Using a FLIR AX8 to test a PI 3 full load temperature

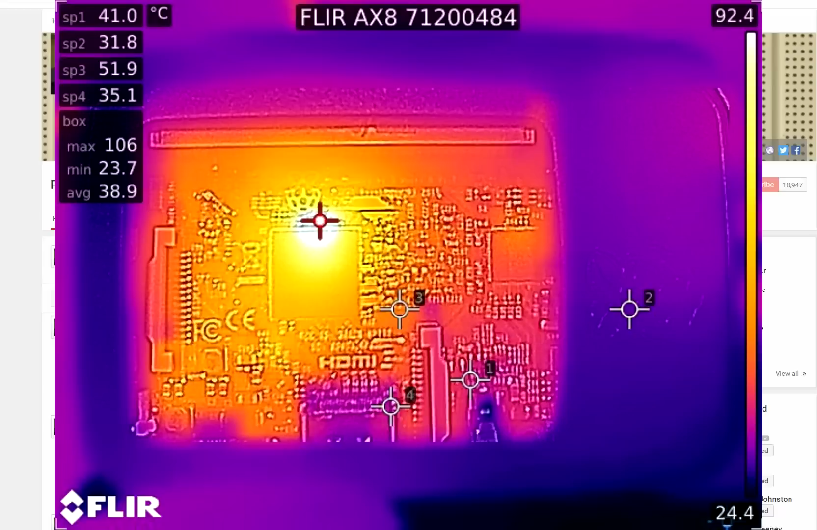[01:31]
And that's just running Sysbench, generating prime numbers with 32 threads on it. So the CPU was maxed out. And one of the other things that you will see as we go through the video near the end is that within the CPU chip itself, I was able to get close enough to discern different areas of the CPU chip, at least from the outside of the casing of it anyway, to show that there are huge temperature gradients on that CPU die,
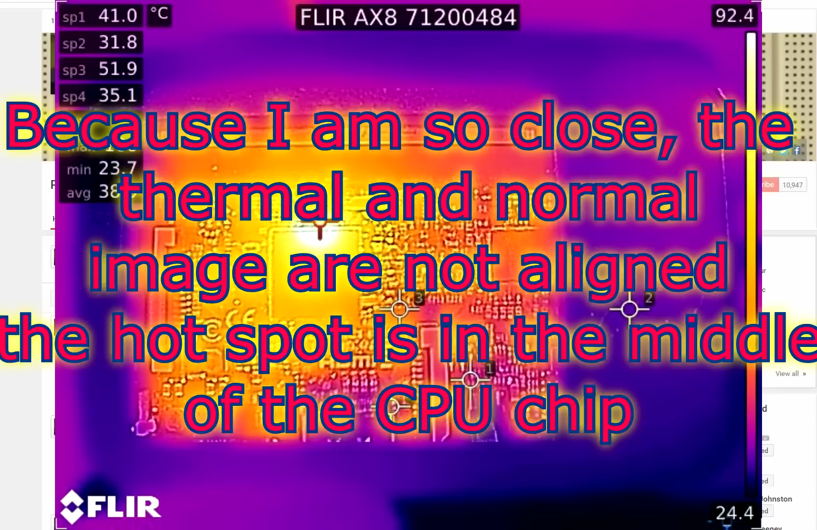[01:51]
On screen: min 23.7°C
that depending on where they've put their temperature sensor, it can give you a massively different reading.
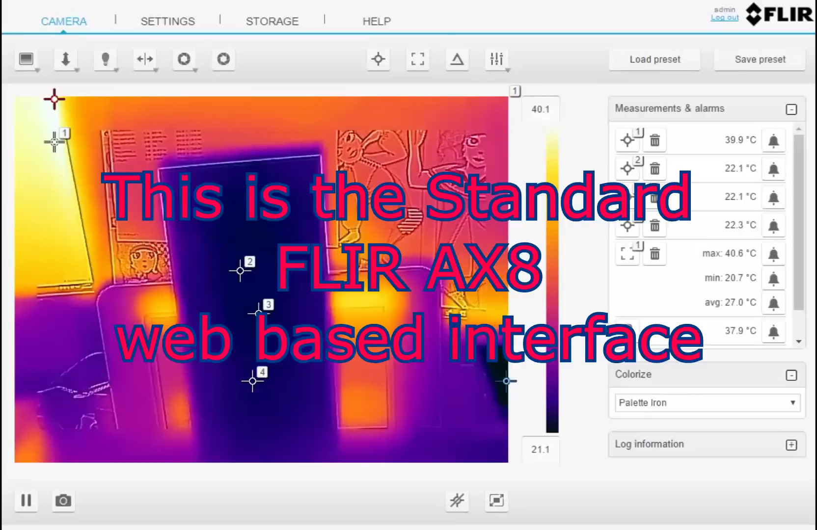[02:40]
On screen: max 40.6°C, min 20.7°C
Right now, you're looking at a thermal image of a plank of wood, basically. It's a piece of mahogany that's just standing up in front of my Fleur AX8 thermal imager. The background, which you're going to see my hand now, this is the piece of wood here. The background at the bottom is a small 10-inch LCD industrial shields display, and you can see that the temperature is not much above body temperature.
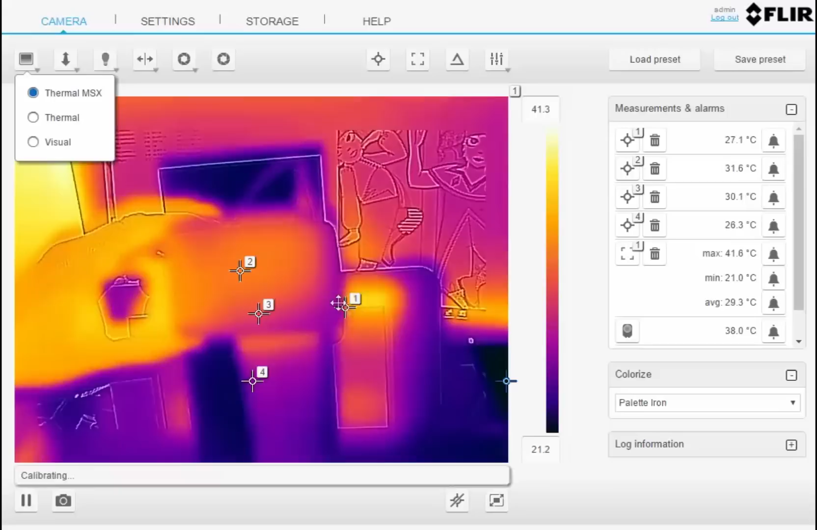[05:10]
On screen: max 41.6°C, min 21.0°C
So it should be, you know, as fairly warm and fairly stable state. So when I take this off, I'll move the probes, if I can hold it still enough, in so we could measure what the hot spot might be. So right now, if you look at number one, this is on the outside of the case, or through the case, this is showing about 31 degrees. So I don't know how close I can get without being able to not focus properly. So let me just adjust the range, because I'm going very close now. Oh, yeah, distance.
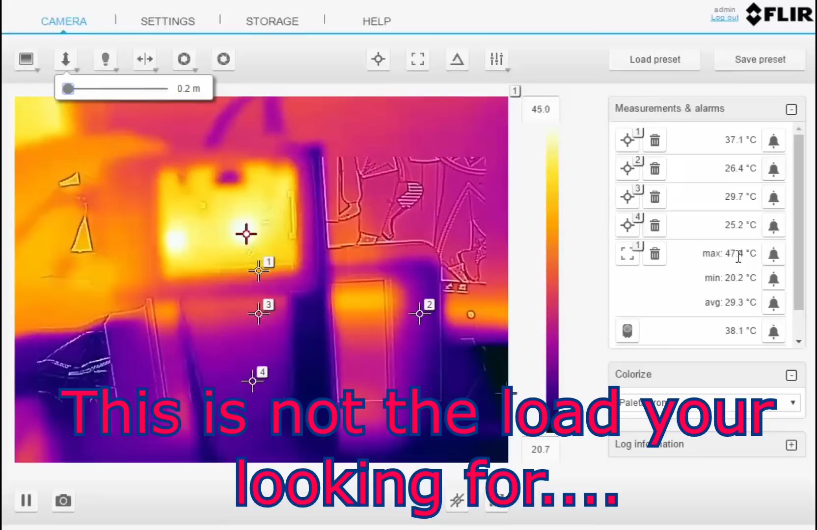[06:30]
On screen: min 20.2°C
away from number one, is the main CPU chip, and it is only sitting at 47 degrees. And that's after a month inside this case. And even the one over here, which is off to the side, I've put number one probe on that, it's only at 41, 40, 39 degrees. So you can see this is not anything that is particularly hot. So you can see there's the Pi 3 inside a case. And if I go back to thermal imaging, as you can see, the hotspot is flipping between those two chips, one of which is I think the radio, and the other one is the main Broadcom, Broadcom chip.
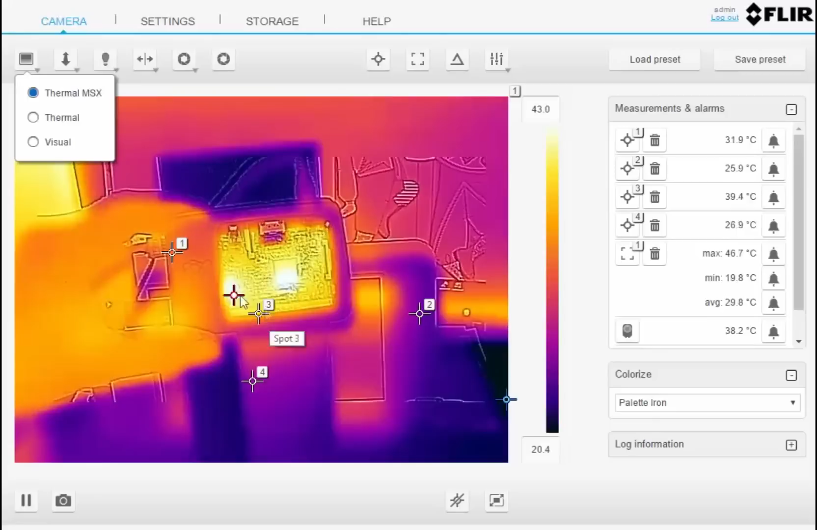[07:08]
On screen: max 46.7°C, min 19.8°C
And the hotspot is sitting right there. I'll put number one on it. And it's sitting at 45 degrees thereabouts. I can't get it any. I don't know if I can get it any closer and get a more accurate reading. Yeah, 40 to 44 degrees. It's just I'm holding it in my whole thing in my hand. So it's a little bit more wobbly. But you can clearly see the circuitry there and the two hot chips.
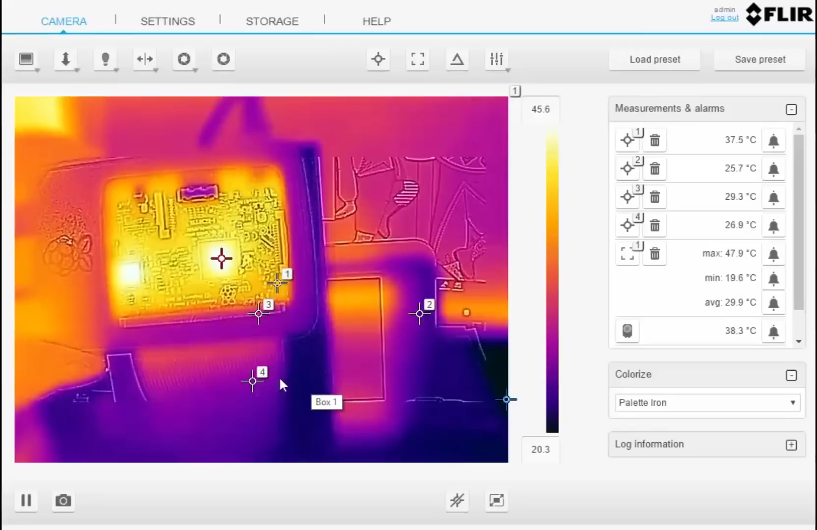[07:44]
On screen: max 47.9°C, min 19.6°C
And as you can see, nothing is above 47 degrees in that case. And as I say, it's had the lid on for about a month now running. So I don't think that the claims of it
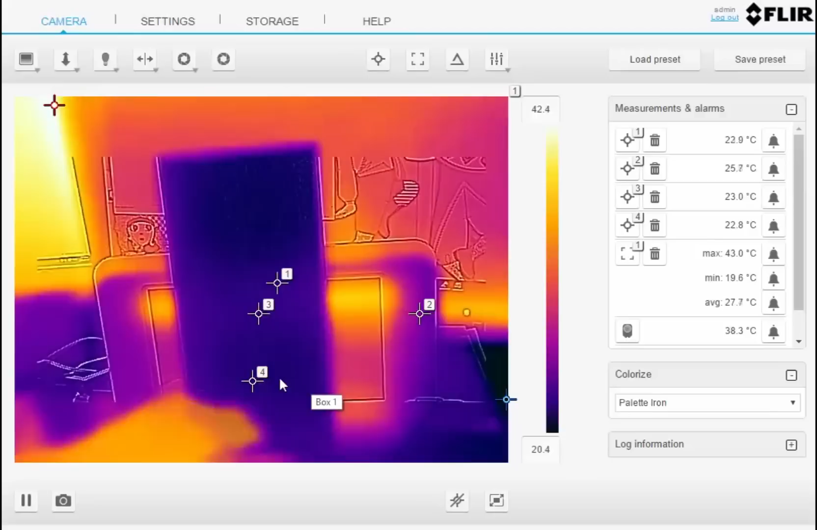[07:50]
On screen: max 43.0°C, min 19.6°C
running at 100 degrees and things like that are necessarily founded.
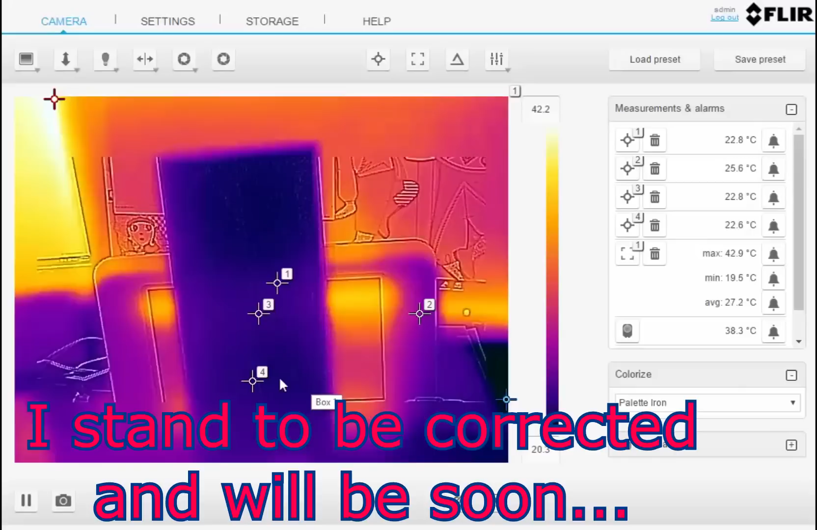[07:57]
On screen: max 42.9°C, min 19.5°C
Now, I don't know if I'm taxing this overly sort of like too much or anything, but it certainly is not sitting at 100 degrees centigrade.